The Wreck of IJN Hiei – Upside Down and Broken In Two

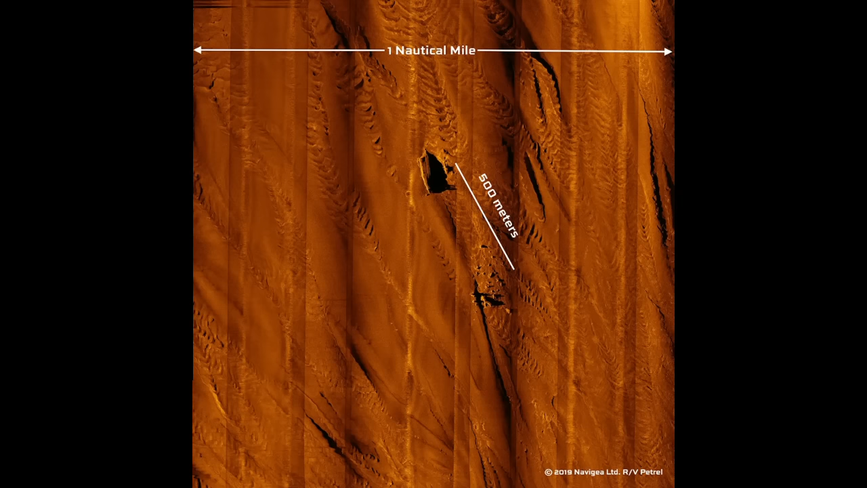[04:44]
That's not to say there aren't interesting bits, like the sonar here. There are a couple angles to look at, from very far out to much closer in. The first one here serves mostly to demonstrate how far the debris field stretches from the main hull, or rather, what's left of the main hull. A very large portion of the ship was ripped off as she sank.
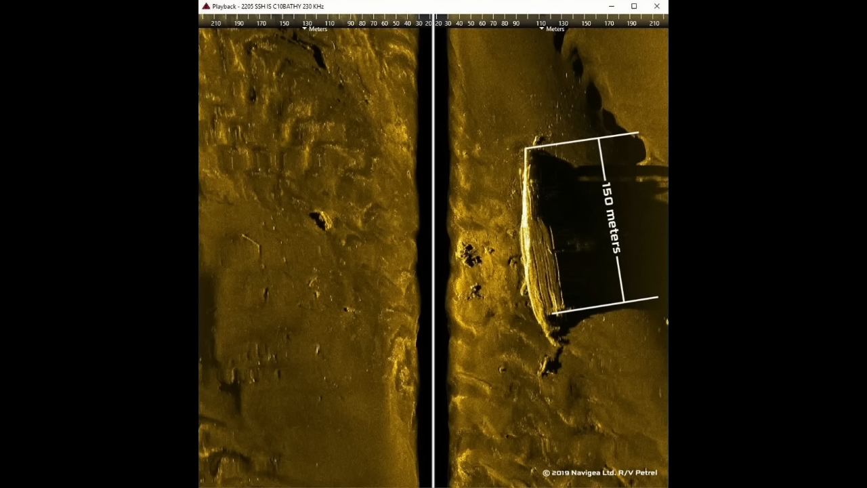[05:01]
The remaining section, as seen in this second image, is around 150 meters, or 492-ish feet long, or so Petrol estimated it in any event.
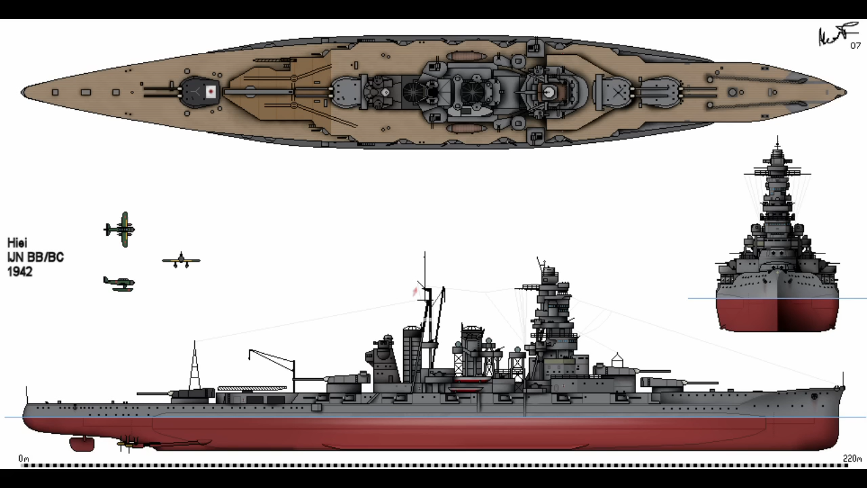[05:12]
For reference, the ship was 222 meters, 728 feet long, when she was intact. This picture, comparing Hiei and Kirishima's wrecks,
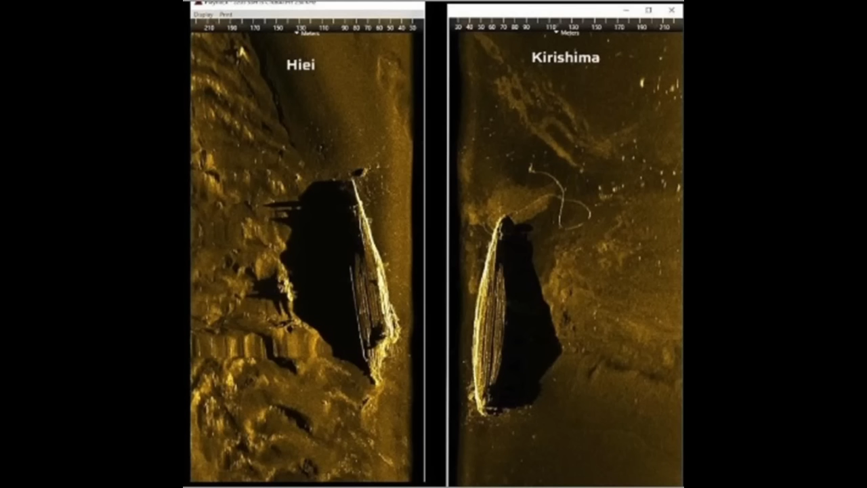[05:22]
demonstrates how short Hiei's remaining stern really is. This isn't a clean break, either. The fourth image shows it in clear detail. Hiei ripped her bow off as she sank. While this doesn't rule out a magazine detonation, it does look more like the ship tore herself apart.
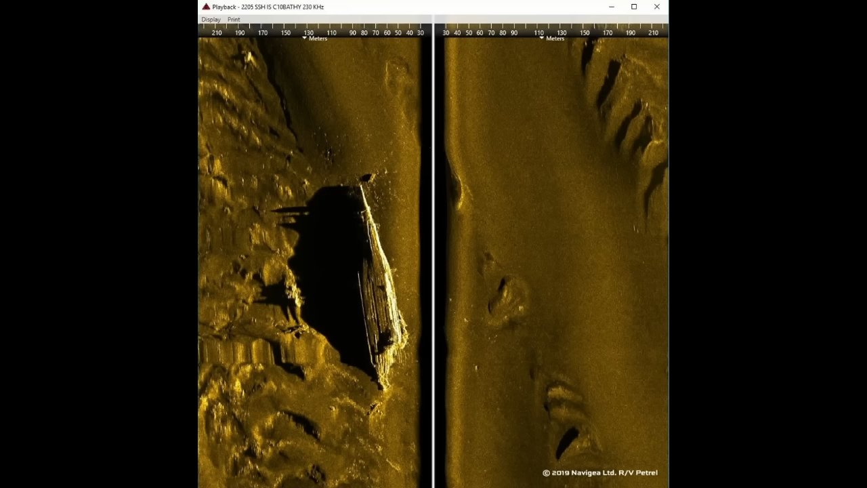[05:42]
That diagonal tear is not pretty. The first of the hull pictures speaks further to this point.